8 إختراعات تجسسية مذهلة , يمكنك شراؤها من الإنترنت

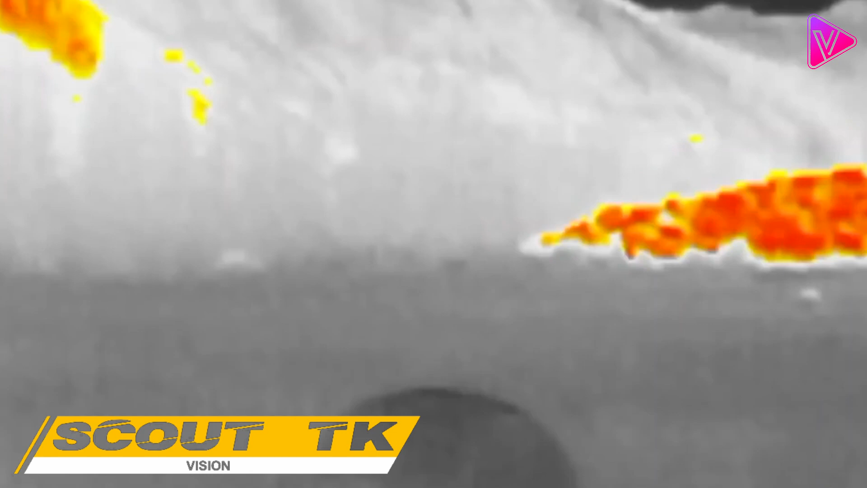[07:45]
سكاوت تي كاي سكاوت تي كاي من فلير هو جهاز رؤية
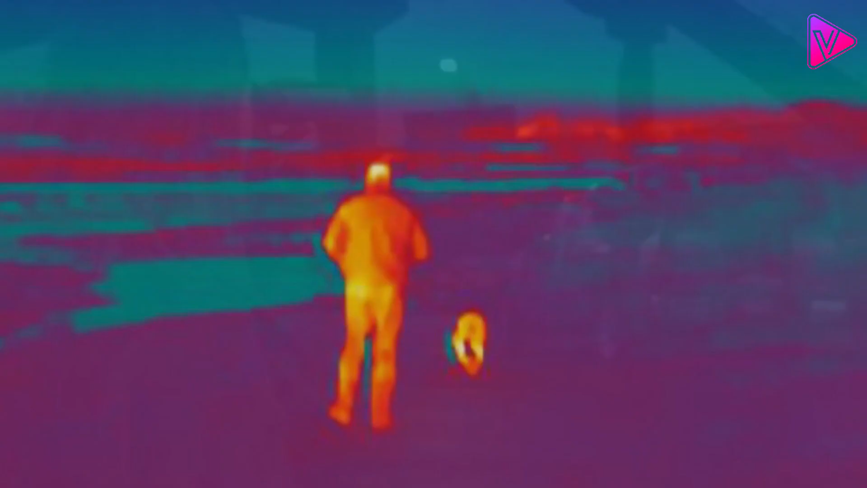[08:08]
في حالة الظلام التام وهو بسيط وصغير